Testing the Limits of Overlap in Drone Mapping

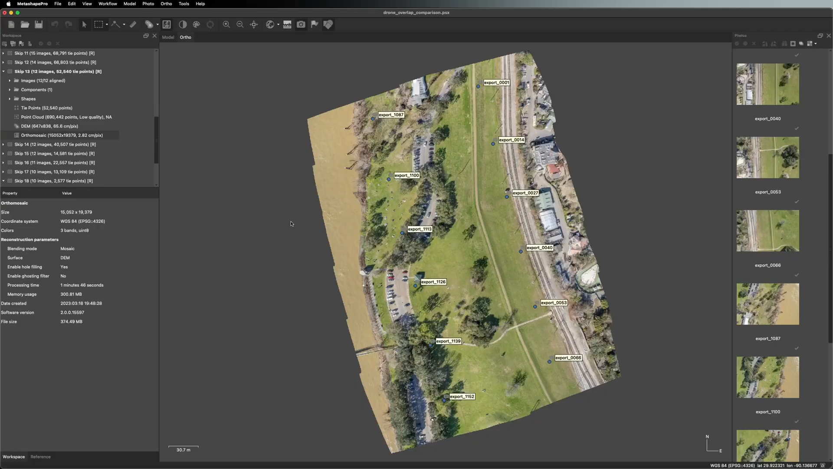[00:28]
In fact, I made this ortho with just 12 images. That's 35% overlap.
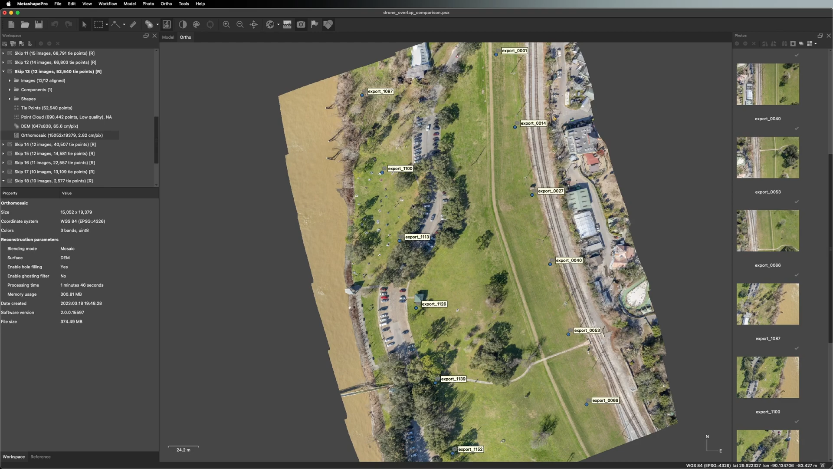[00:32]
If I zoom in, you can see the quality is pretty good. You know, the people look reasonable, the trees are not a swirled mess.
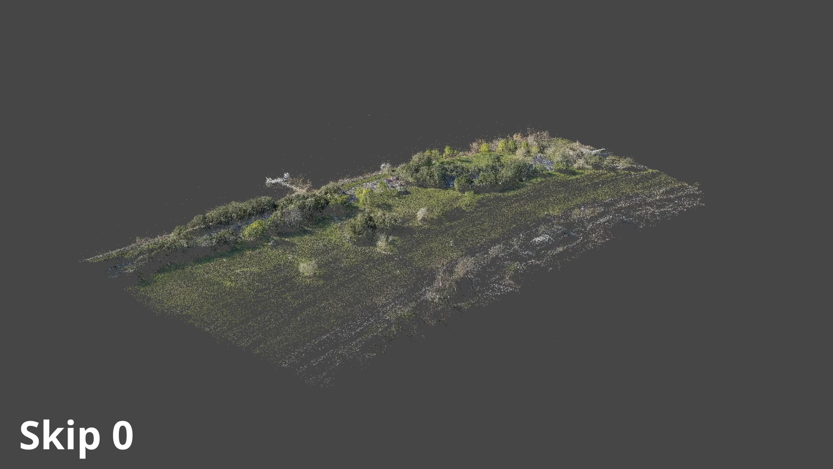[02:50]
Skip Zero, with our full set of 1,500 images, produced many, many tie points. In fact, the most tie points of any of our trials. And if I rotate around this model, you can see that all the terrestrial features are really well represented. The asphalt and grass is pretty well distributed, but what impresses me the most is the tree canopy, which seems to really benefit from all this extra overlap. And this generally agrees with everything that I've read in the literature.
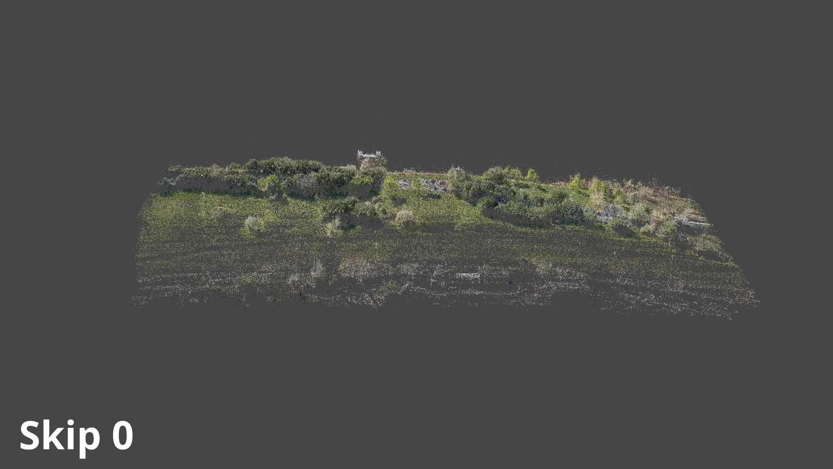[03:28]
This model took over six hours to process, which is significant for such a small area.
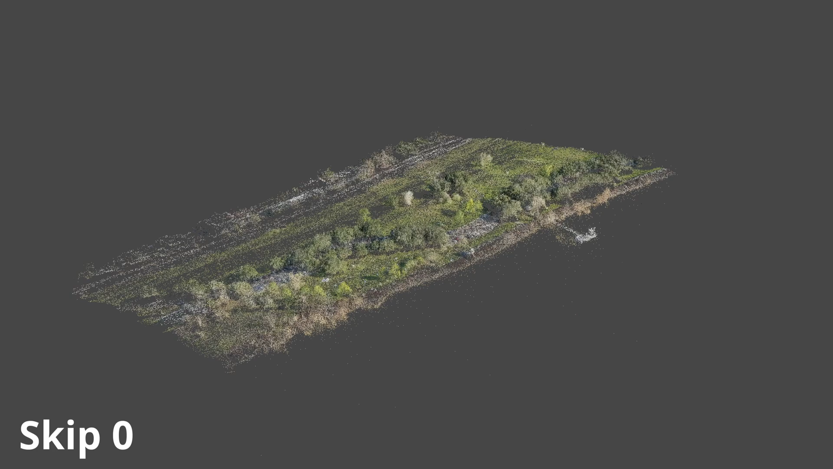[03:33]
And all those brown points that are shooting from the edge of the scene, those are false matches that are being generated from the surface of the water. If I were to continue processing this data set, I'd have to do a lot of manual cleanup.
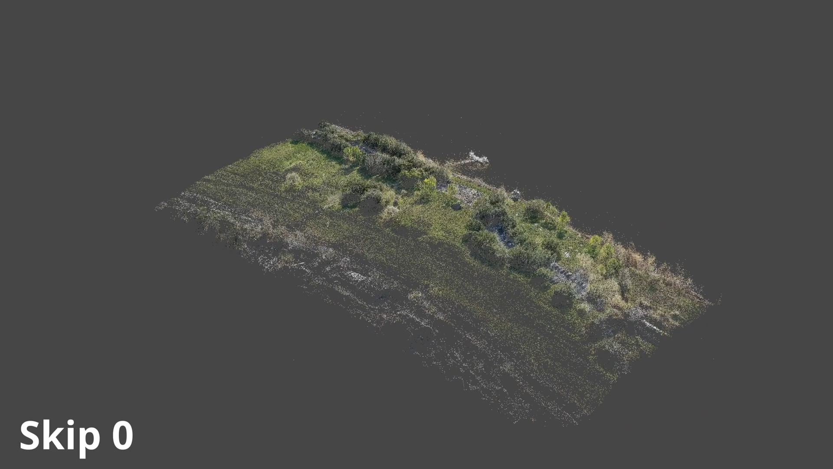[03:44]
And this is after I had to make special adjustments for Skip Zero specifically. This is what the alignment looked like the first time I ran Skip Zero.
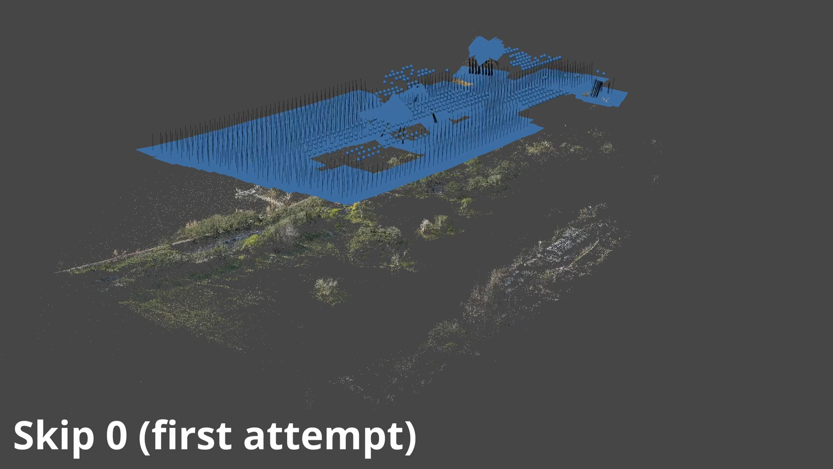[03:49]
As you can see, there are big gaps in the tie point and a lot of noise from the water.
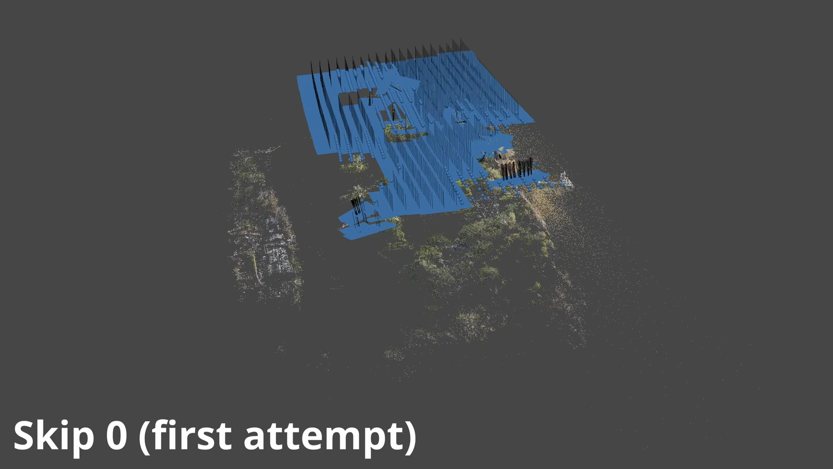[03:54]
And when we look at the cameras, you can see that many of them never aligned and some got terribly confused,
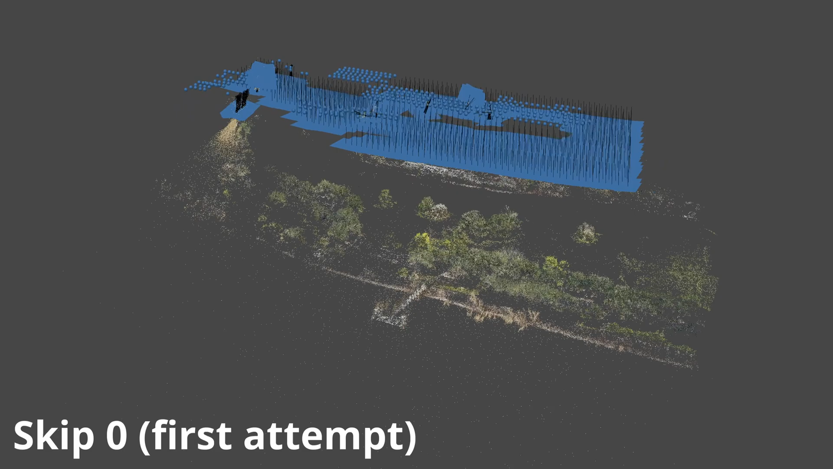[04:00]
getting bundled up and knotted in these dense clusters. In Skip One, we see the total number of tie points dropped from 430,000 to 230,000.
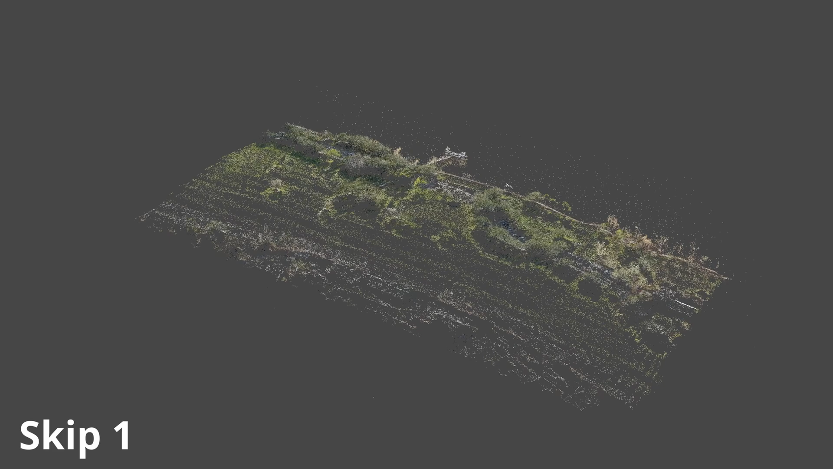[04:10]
But much of the structure, including the trees, is comparable to the previous model.
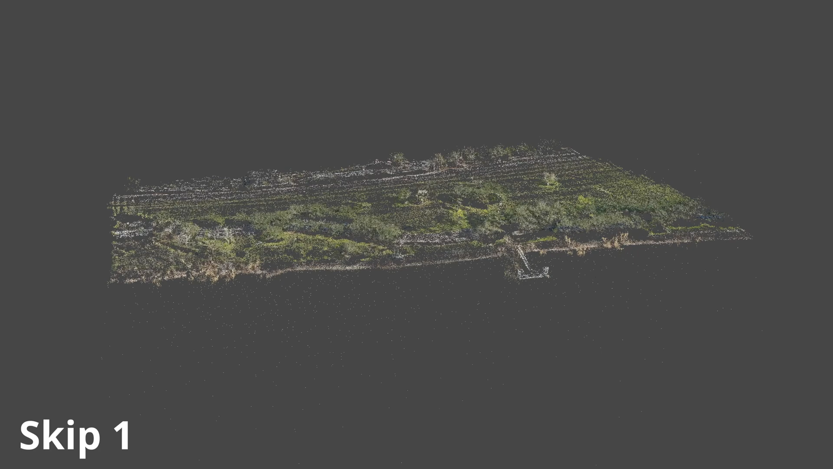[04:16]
The processing time was also much more reasonable, coming in under two hours.
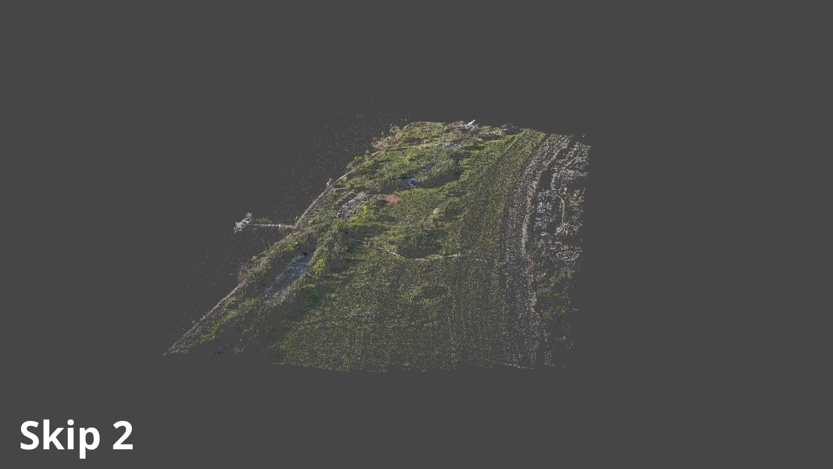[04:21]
This trend of reduced number of tie points and faster processing time continues for Skip Two,
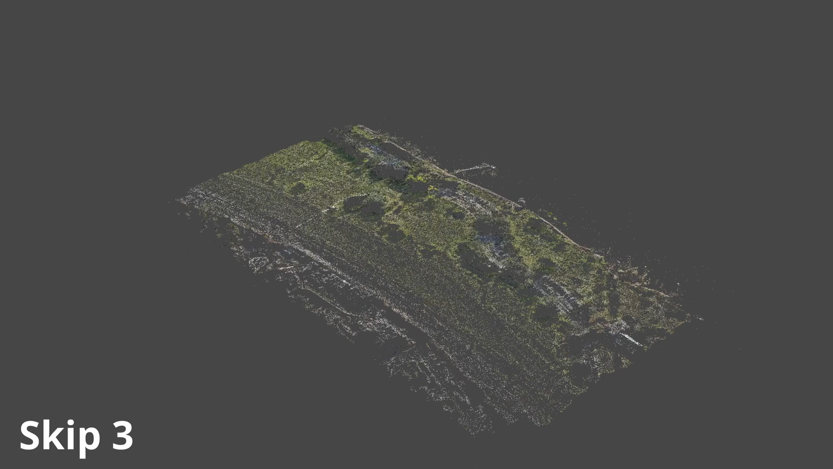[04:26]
Three, Four, and Five, where we've just about lost all the tree canopy and water noise is now minimal.
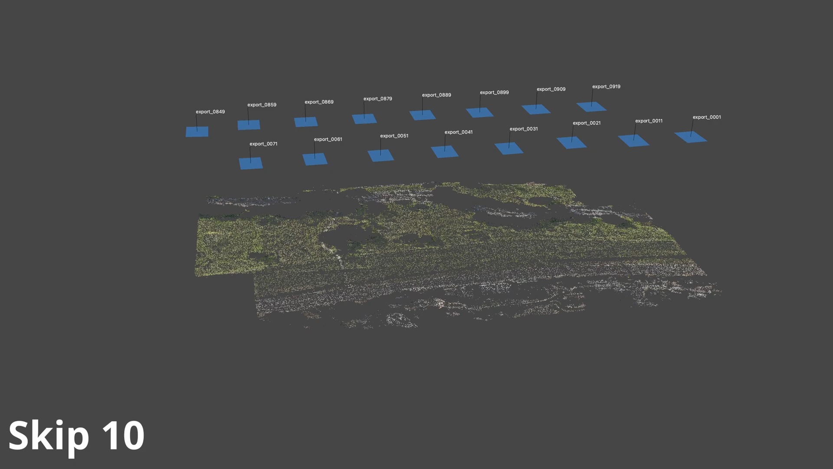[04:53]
Finally, at Skip Ten, we get our last complete trial before things begin to break down.
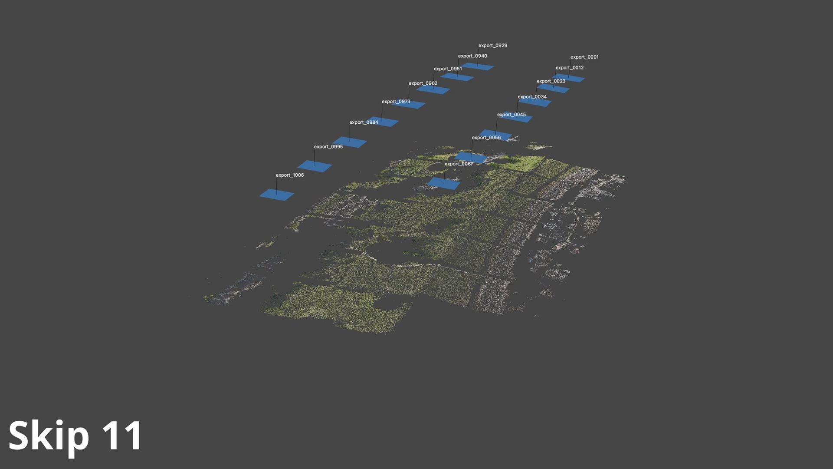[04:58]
At Skip Eleven, all the photos align, but we can see the first indications of failure as small gaps along the front direction form where there is insufficient overlap.